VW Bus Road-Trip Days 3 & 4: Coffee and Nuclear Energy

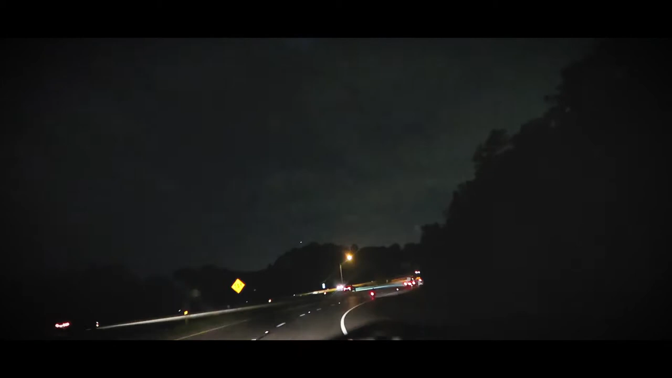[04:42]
So we're almost to John's house. We're about 20 minutes away, but look what's coming.